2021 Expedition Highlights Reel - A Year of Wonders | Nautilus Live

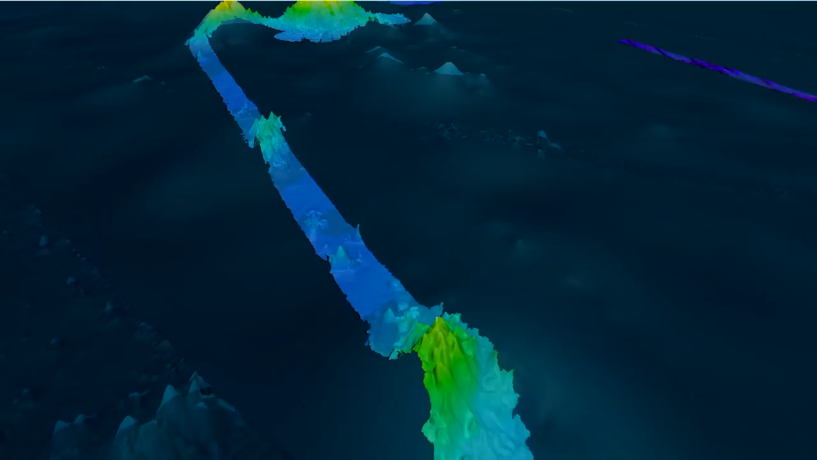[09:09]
coordinator aaron heffron to walk us through a deep dive of what the mapping data has revealed so far
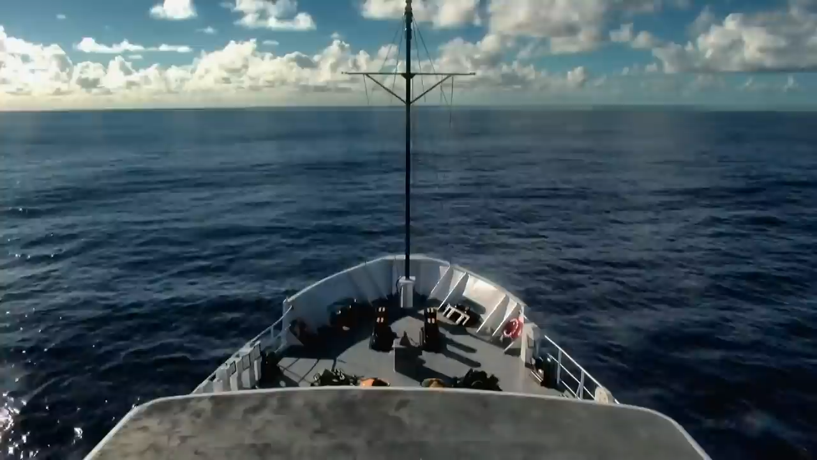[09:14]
about 12 days ago we left oahu that's what we have here
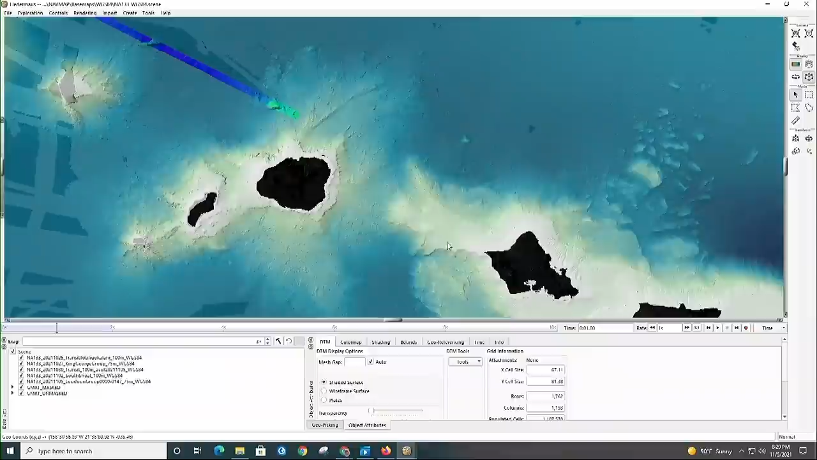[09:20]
and started mapping when we got outside of kawai
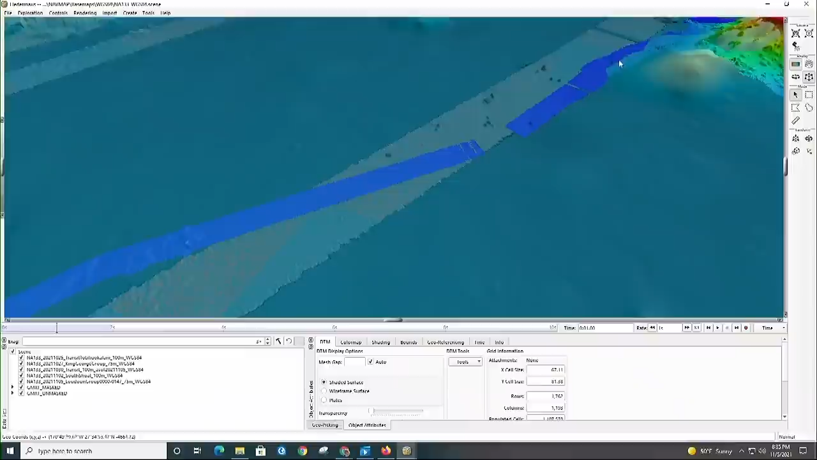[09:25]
and then finally three years or so days after we left oahu we made it to
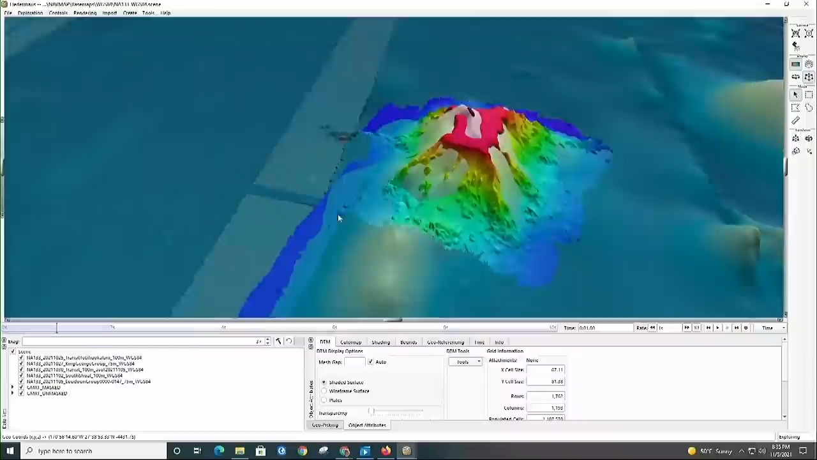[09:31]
our first major seamount and so this is the king george seamount so
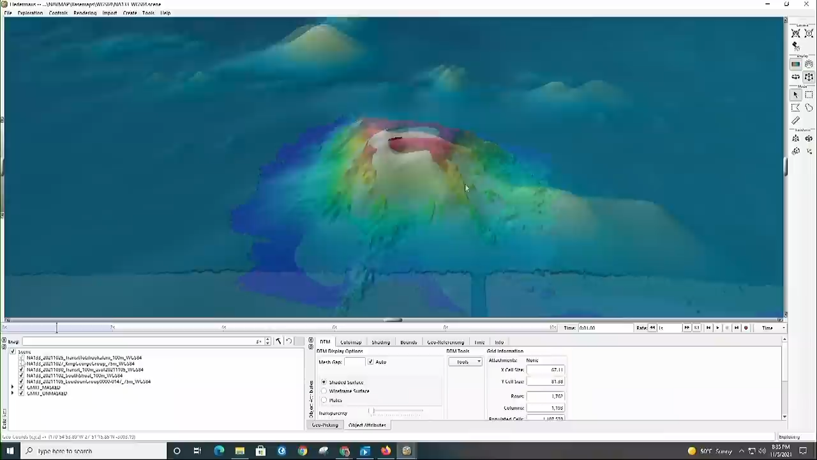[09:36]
this is what it looked like before again just from satellite altimetry
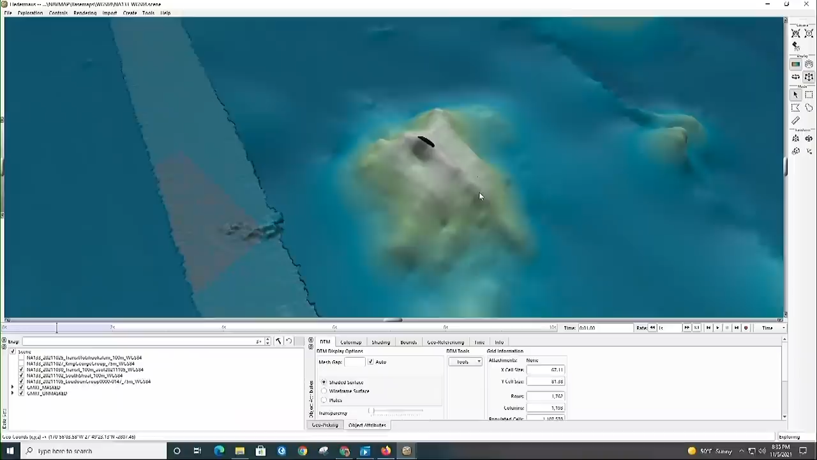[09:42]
base data so that was king george prior to our mapping efforts and
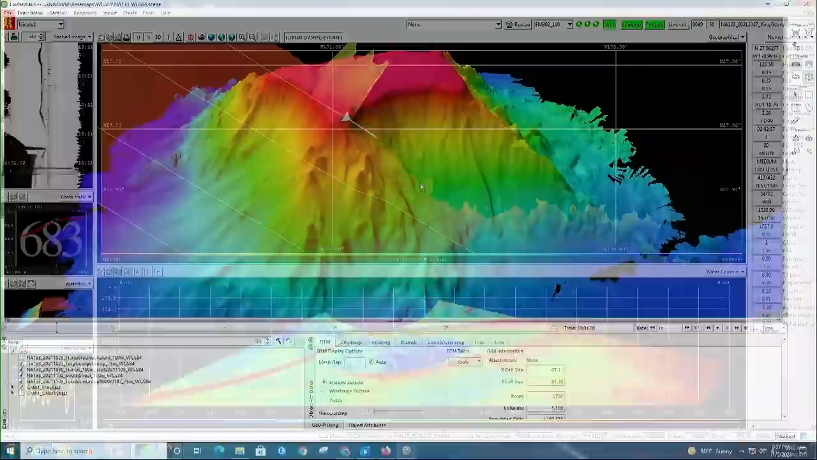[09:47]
then king george after turn off the background data we can see
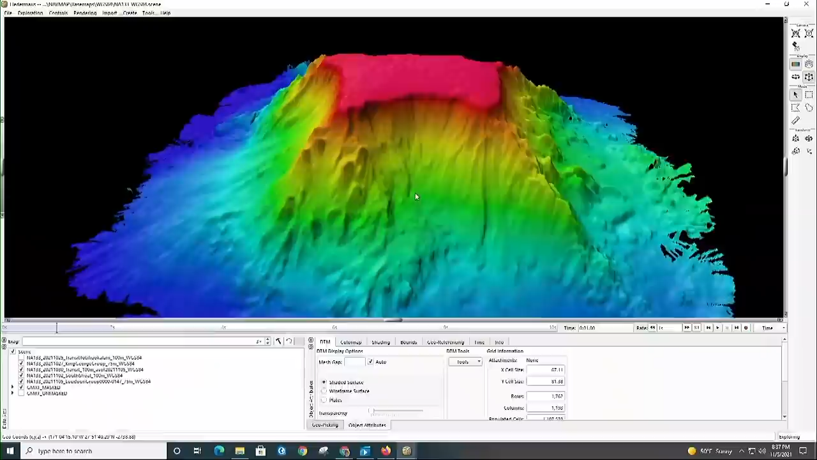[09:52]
that it was indeed a flat-topped guillot and
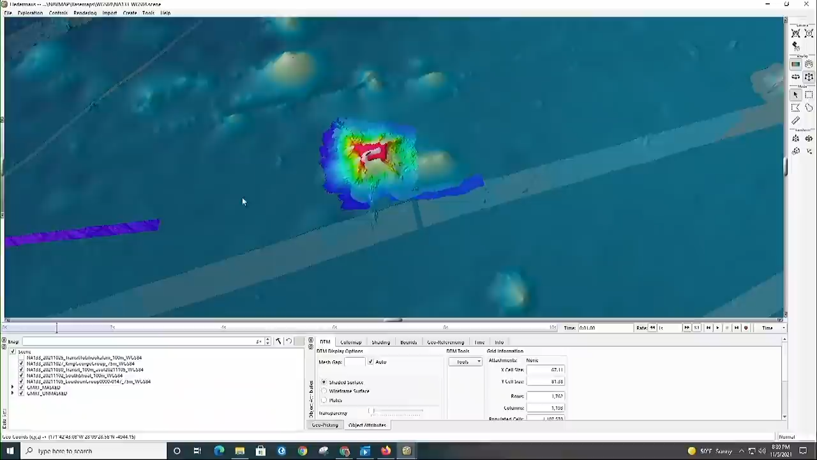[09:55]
moving on from king george so loudon was a pair of
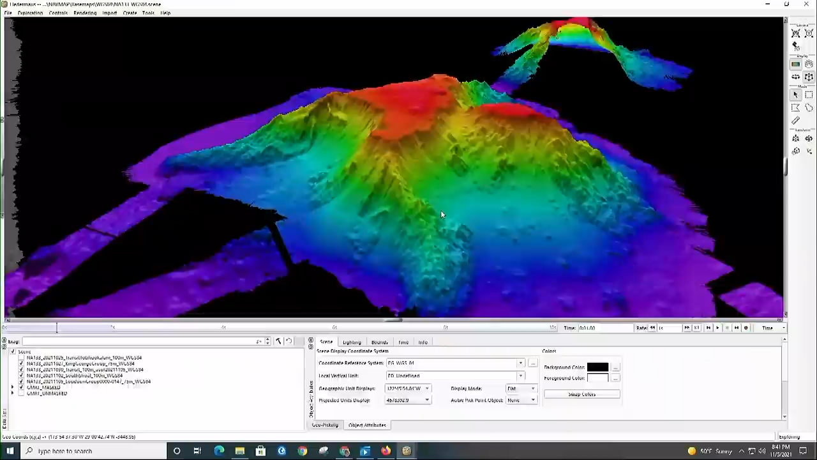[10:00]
seamounts really close together with this
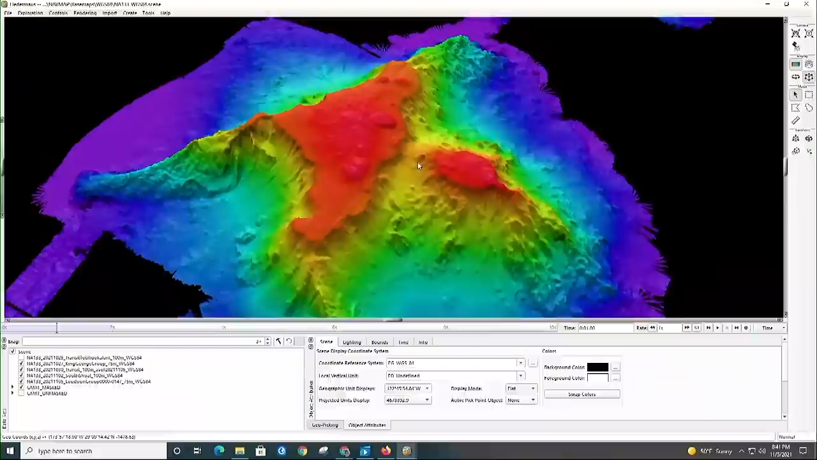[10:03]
kind of connecting saddle between them and so i guess uh what's important about mapping is that this it becomes important when we want to explore these seamounts with our rovs we need to have a kind of better idea of what we're going to be putting the rovs down on
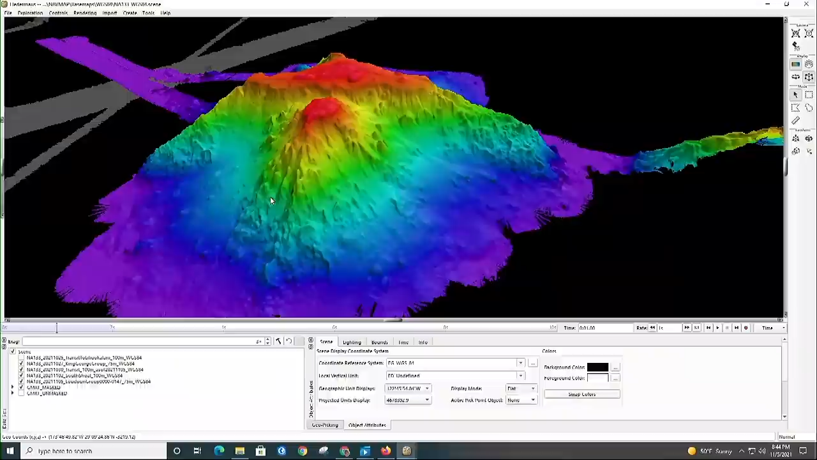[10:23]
with with more detail than what's available through the satellite altimetry estimates look at the size of this thing this is prompting a holy guacamole ah it's definitely a double guacamole